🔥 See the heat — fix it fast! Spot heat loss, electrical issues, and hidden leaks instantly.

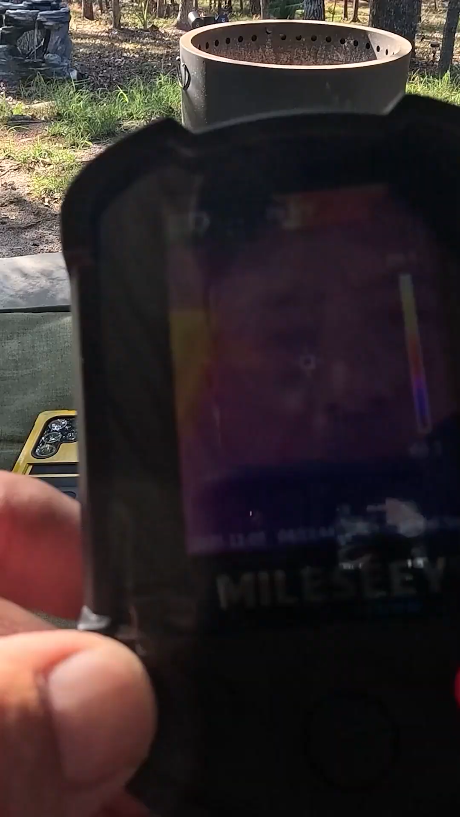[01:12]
I am absolutely fascinated by this infrared camera.
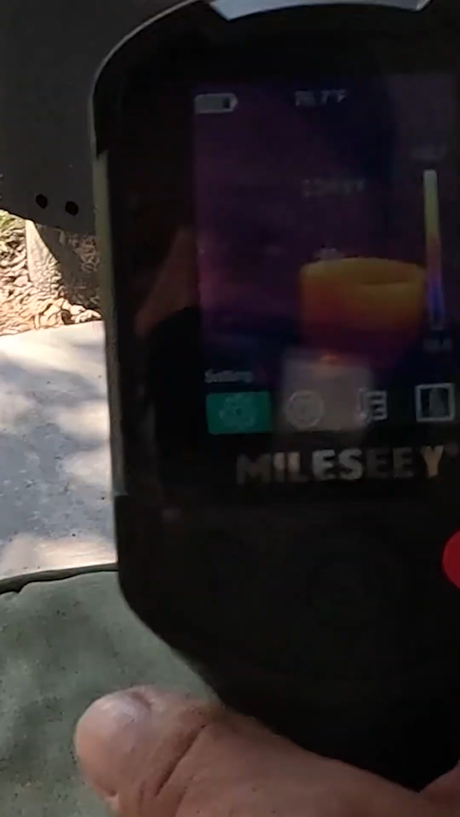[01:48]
Because you can see there's a fire pit.
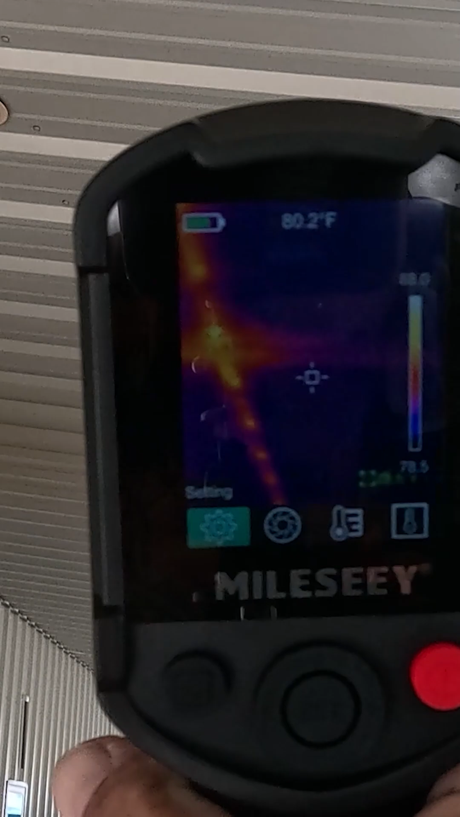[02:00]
On screen: spot 80.2°F
You can see exactly where the beans might are hot.
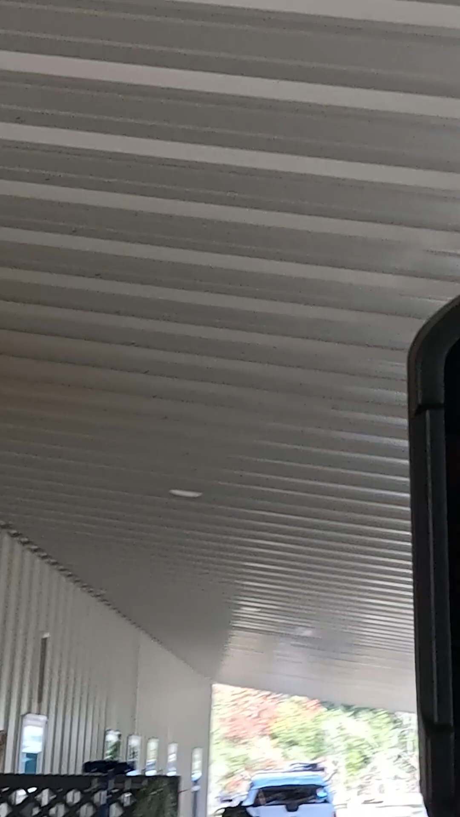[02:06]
And then we can look at our door. So here's an interesting contrast.
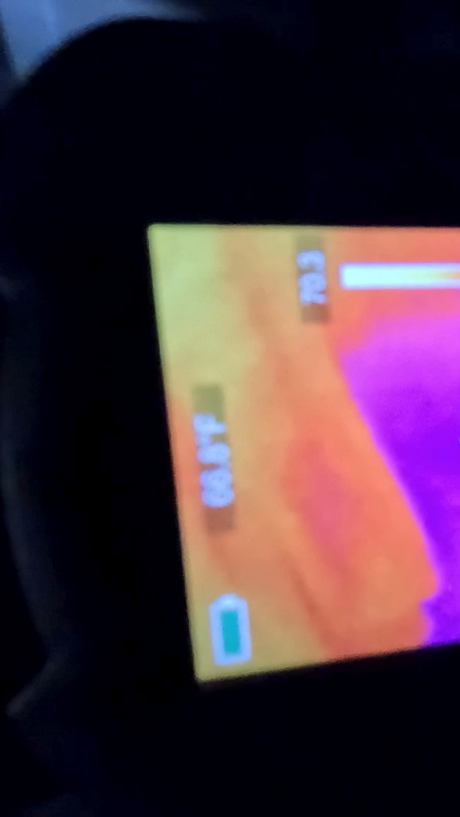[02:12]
In the utility room, everything is kind of cool, except for the lights coming in through the window there.
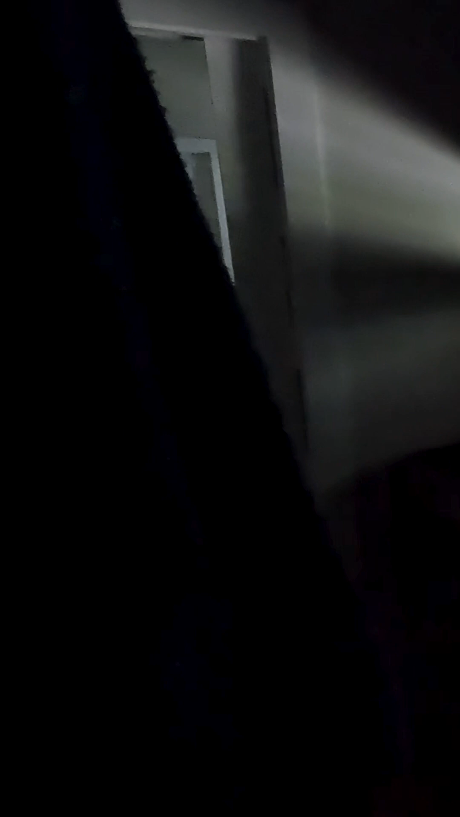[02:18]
And then we back up and we look at the freezer.
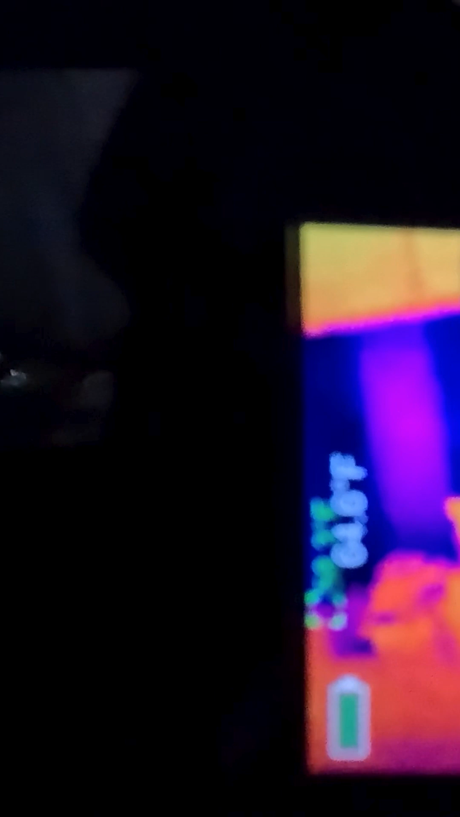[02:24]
And you can see that it is much colder.
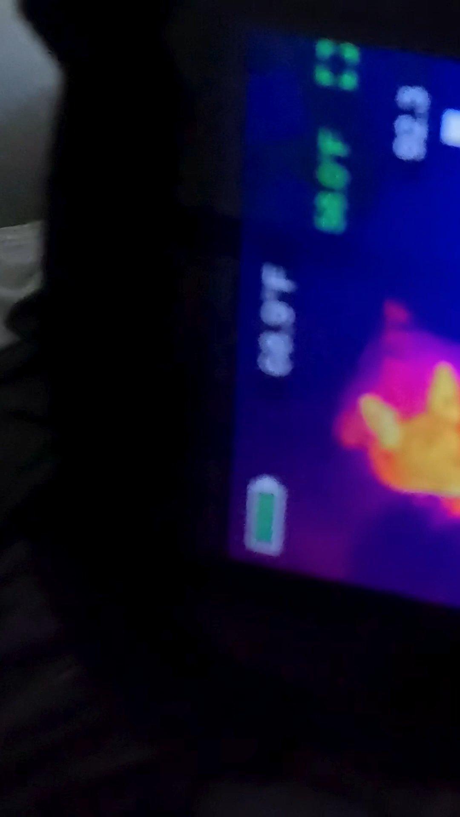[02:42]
You can kind of see the studs bleeding through the sheetrock wall.